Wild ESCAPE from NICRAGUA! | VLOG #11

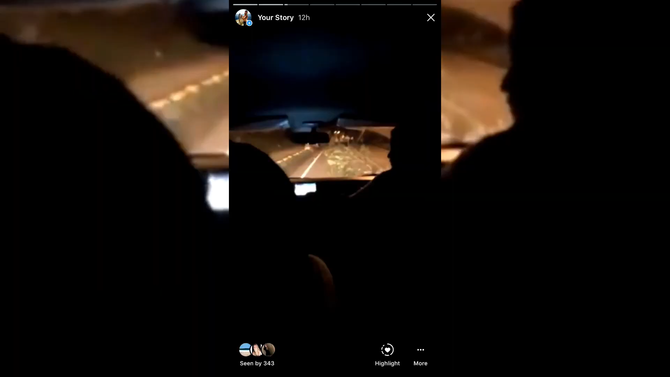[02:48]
no no no no protestors cut down a tree and they've blocked us in the road we're just hoping we can catch our flight taa